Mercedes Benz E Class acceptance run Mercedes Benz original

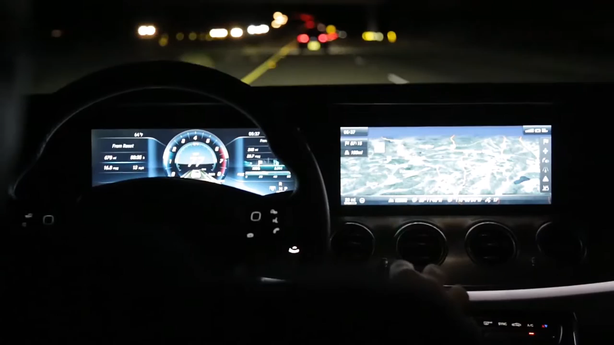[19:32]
Progressiv. Das Schöne bei progressive, deswegen fahre ich persönlich am liebsten den progressive, muss ich ehrlich sagen, ist, ich habe die Assistenzgrafik top eingeblendet.
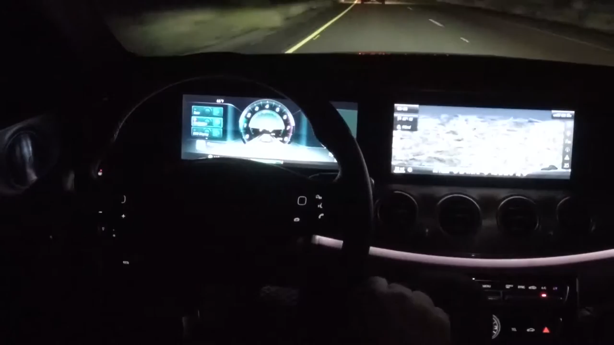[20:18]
Ich habe die große Karte zur Globalorientierung, die kleine Karte immer vor mir.
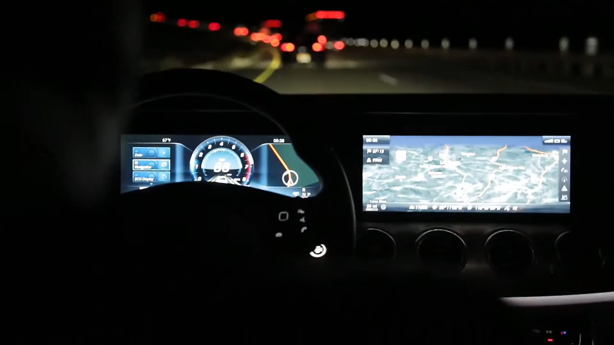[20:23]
Und ich kann gleichzeitig auch noch auf der anderen Seite, könnte ich auch noch die Pfeilgrafik machen. Also ich habe wirklich genügend Anzeigen. Ich kann mich nicht mehr verfahren.
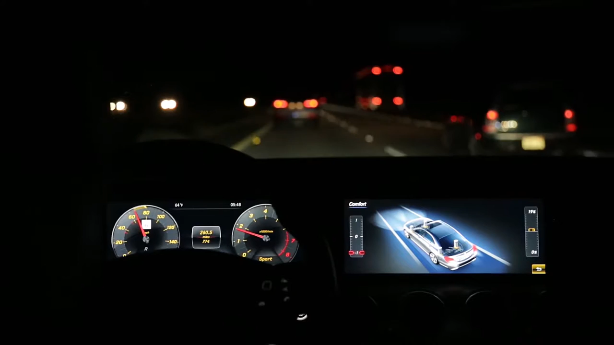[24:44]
Im hohen Geschwindigkeitsbereich brauche ich auf jeden Fall Fahrbahnmarkierungen dazu. Aber wie gesagt, hier sieht man ja, das funktioniert alles astrein.